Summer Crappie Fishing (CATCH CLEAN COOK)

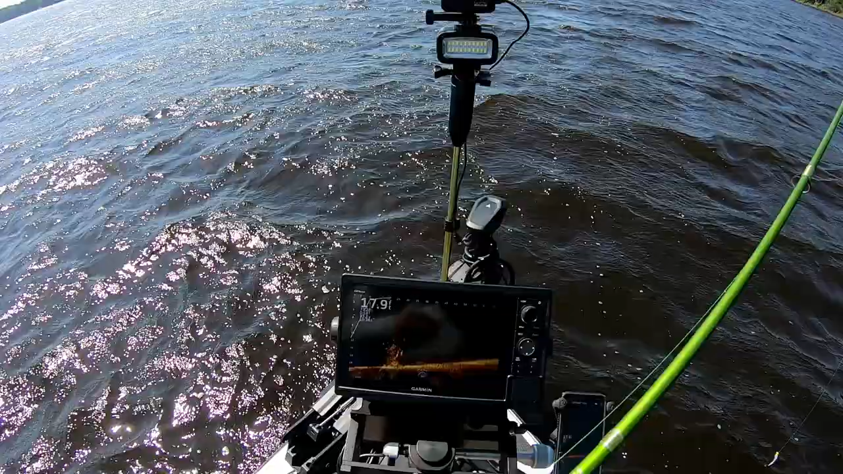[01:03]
all right stumbled upon this little oh it's like a big i don't know what that is some sort of rock pile but there's a ton of fish on it so we'll see if we can get one of these guys to bite they look like they're either crappie or bluegill i
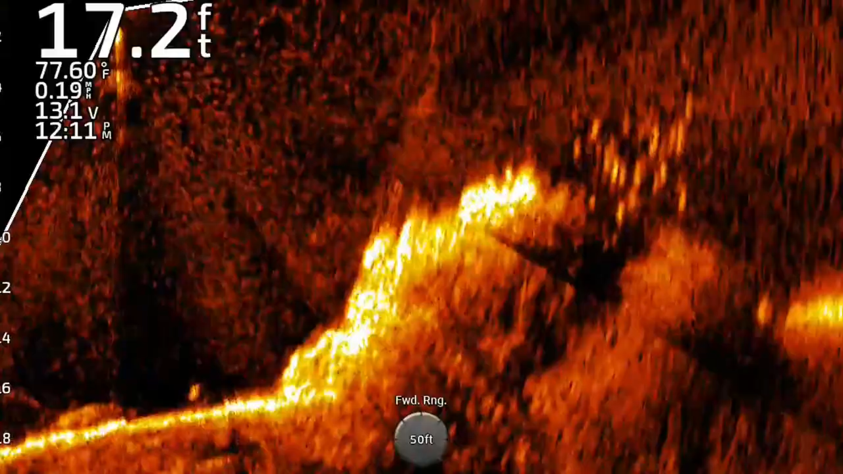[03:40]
On screen: depth 17.2 ft, water 77.60°F, speed 0.19 mph
they're just stacked out in front of me here
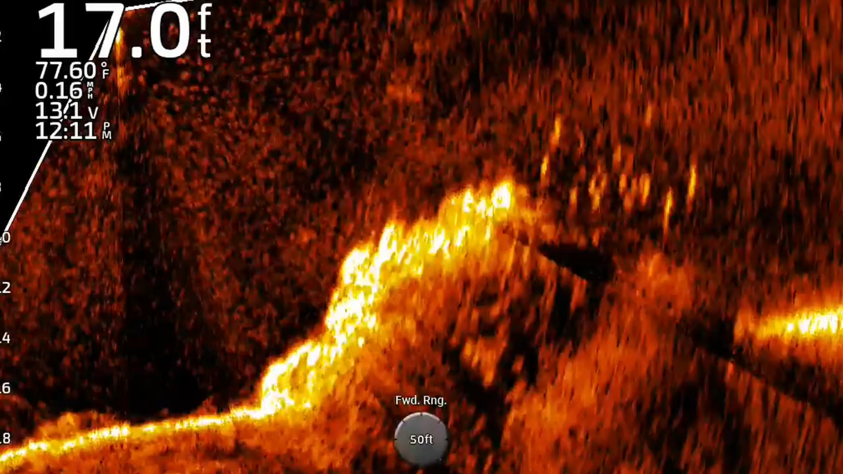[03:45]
On screen: depth 17.0 ft, water 77.60°F, speed 0.16 mph
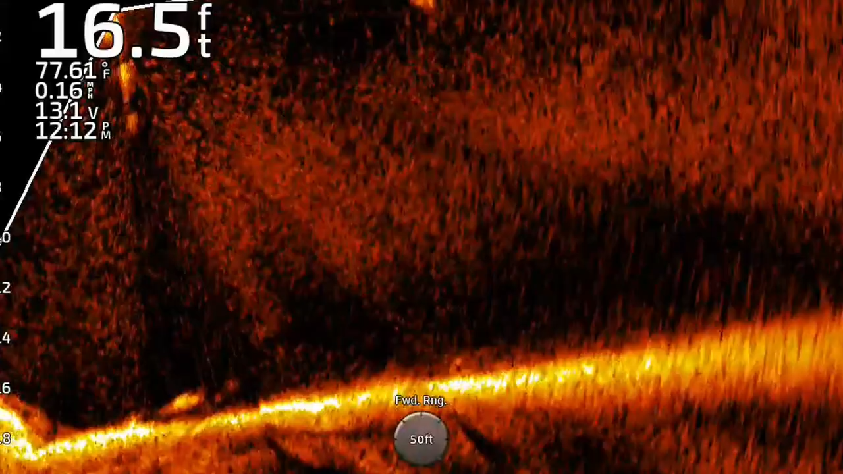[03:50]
On screen: depth 16.5 ft, speed 0.16 mph
look at them all i'm pretty sure all those are either crappie or bluegill the bigger
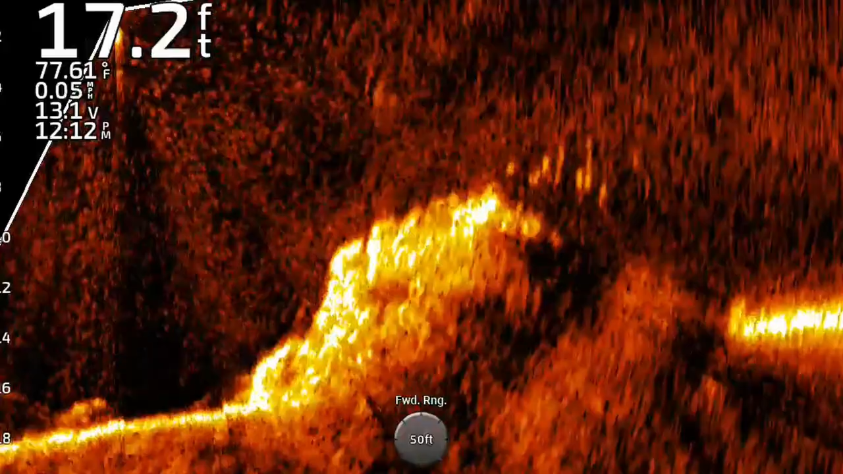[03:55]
On screen: depth 17.2 ft, speed 0.05 mph
fish on the bottom are probably walleye bass or catfish or something
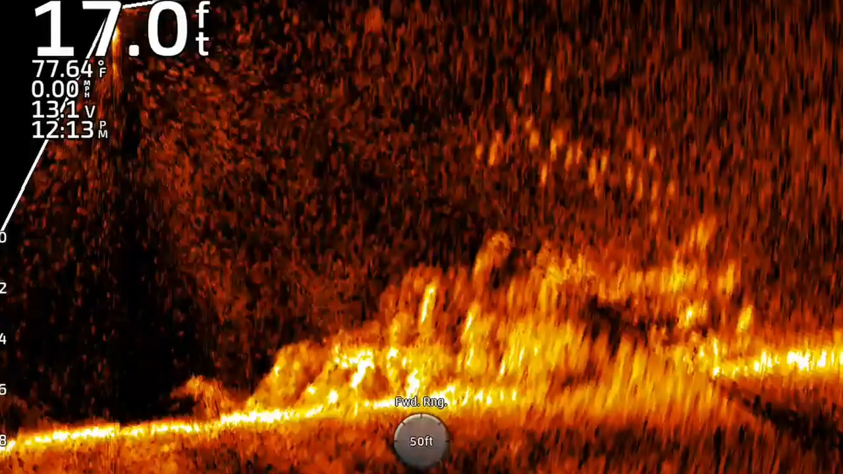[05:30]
On screen: depth 17.0 ft, water 77.64°F, speed 0.00 mph
here comes a fish yep that feels like a keeper